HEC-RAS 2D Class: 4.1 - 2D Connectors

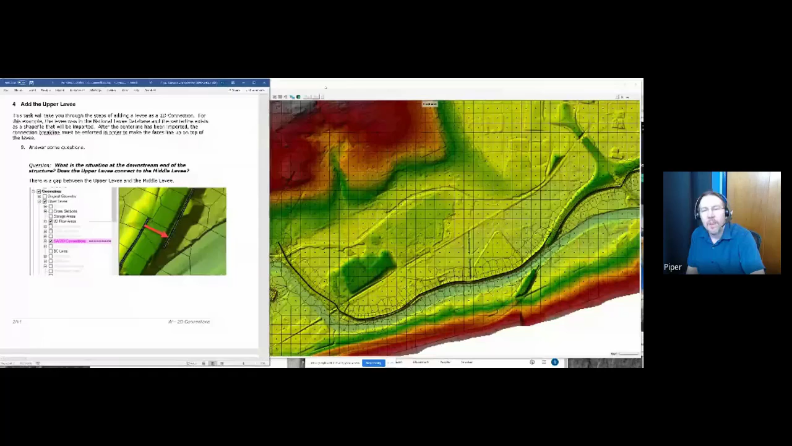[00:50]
So the very first question was, what is the situation at the downstream end of the structure? Does the upper levy connect to the middle levy? And as you can see over here, it does not. So here is the upper levy after we brought it in. And if I zoom in, you can see that it doesn't connect. There was even a hint to turn on Google hybrid. So as most of you probably know, Google satellite is definitely your friend when you're trying to develop your models and do bad stuff.
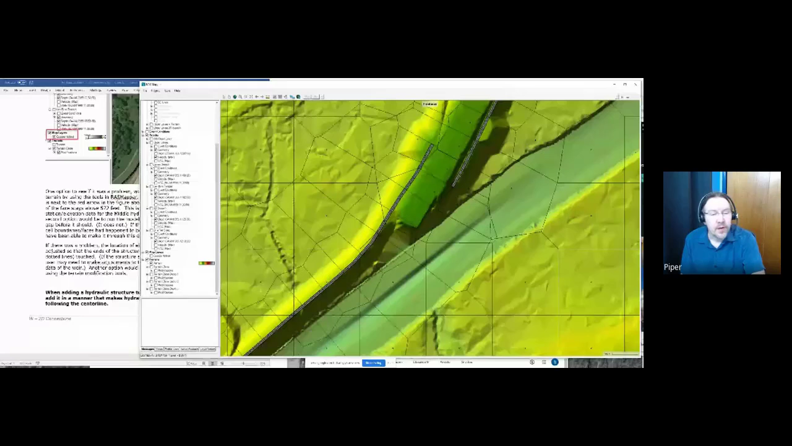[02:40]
and I turn my maximum depth on, from my maximum water surface, the levee was not overtopped, and the water didn't go through this gap.
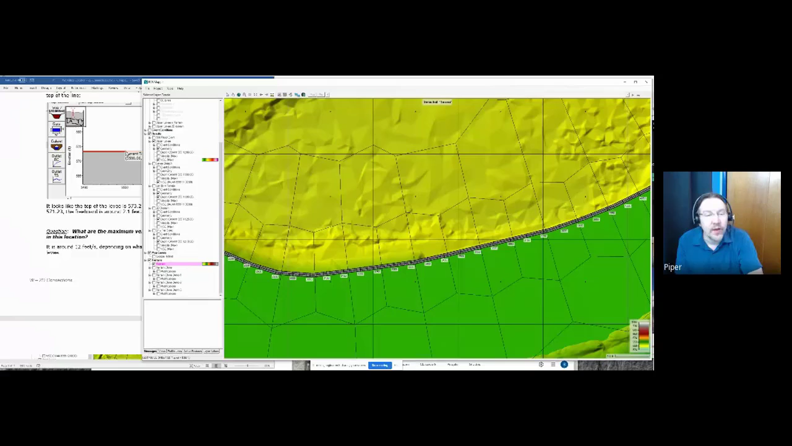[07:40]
If I come back along here, I turn on the velocity, turn the velocity max. There's a couple of different things to be concerned about. One is, for starters, it's a little bit arbitrary what you call the… Change to the selector tool in the toolbar. Is that what I'm missing? Yeah. One is, it's a little bit arbitrary what you call the toe of the levee.
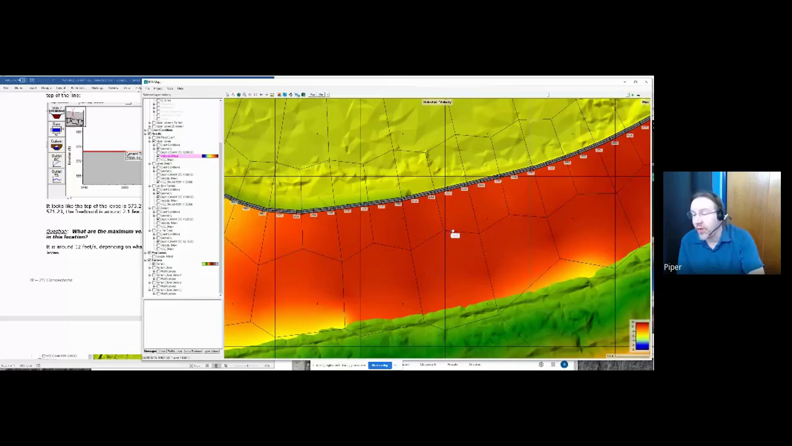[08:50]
So, this is just kind of to play around a little bit with velocities. But I wouldn't really put a lot of faith in this 11 or 12 feet per second velocity, given that we're running a diffusion wave instead of full momentum.
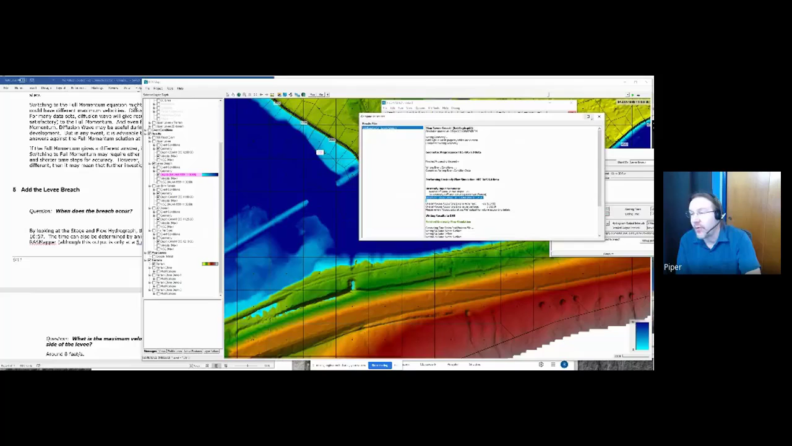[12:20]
it tells you that the breach happened January 4th at 10 hours, 54 minutes, and 20 seconds, right here on the screen. So there's a little output message telling you exactly when it happened. Okay, so I want to ask you what the maximum velocity is on the toe side. Again, this suffers the same issues of diffusion wave and huge cells, but I will turn that on.
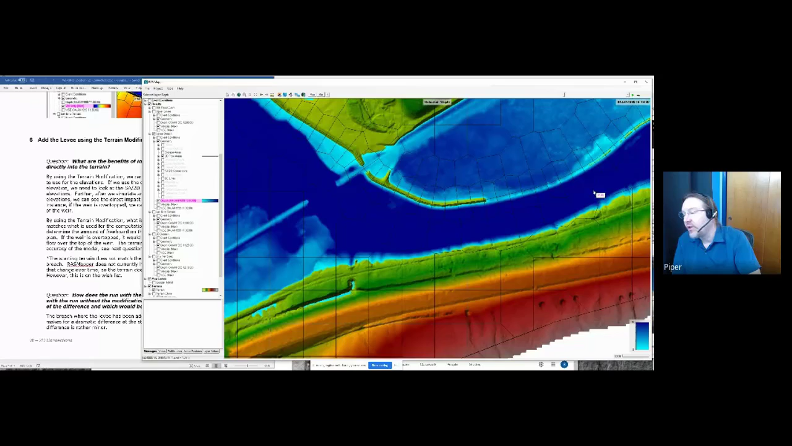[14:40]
Again, it's just because our levee did not get out to the terrain. But once we actually add it to the terrain, which I've done in this one right here.
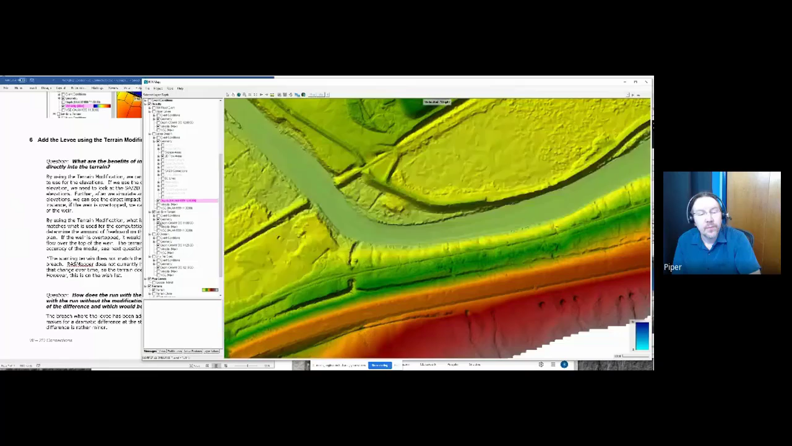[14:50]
And again, the structure kind of hides what's going on. And the other thing that's kind of confusing, too, is the geometry up here does not include the terrain.
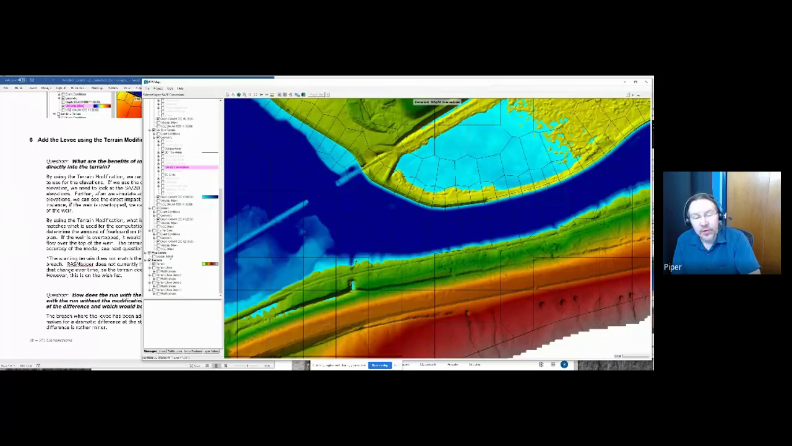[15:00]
So you need to switch terrains down here. So here's my terrain without the levee. And here's my terrain with it.